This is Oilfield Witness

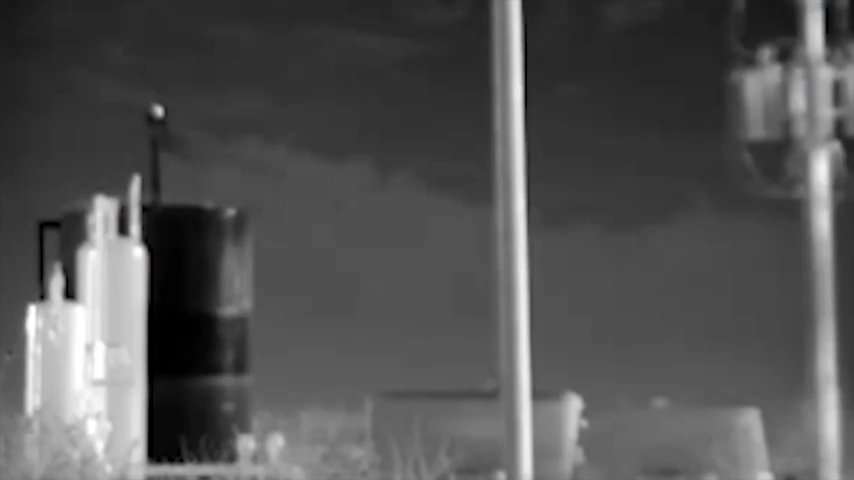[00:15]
Optical gas imaging, also known as OGI,
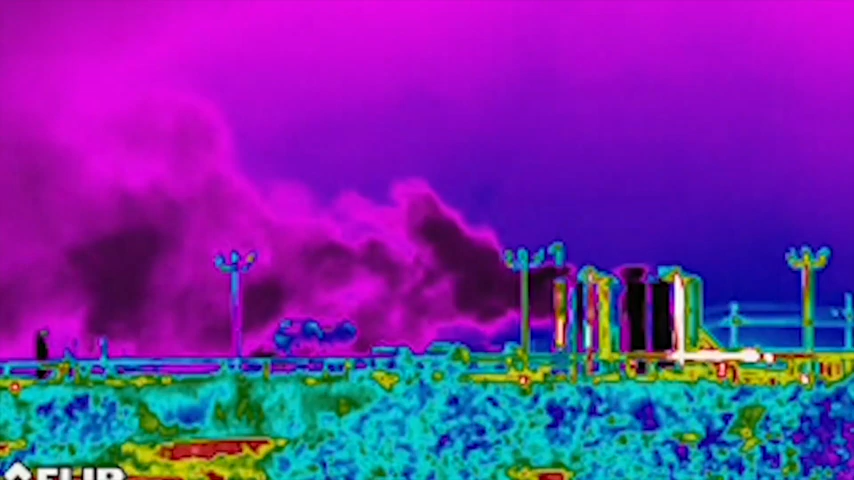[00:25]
Wow. So that's methane? The methane does not come up by itself.
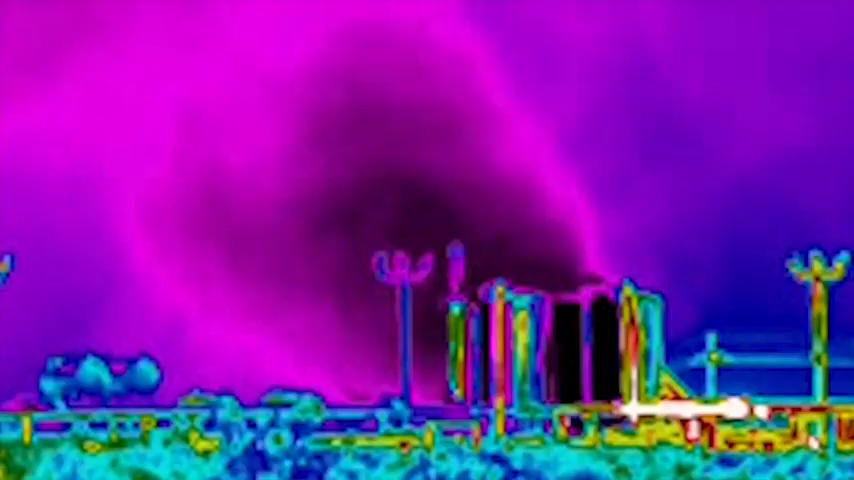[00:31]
It's mixed with other gases. Benzene, toilene, ethylbenzene, xylene.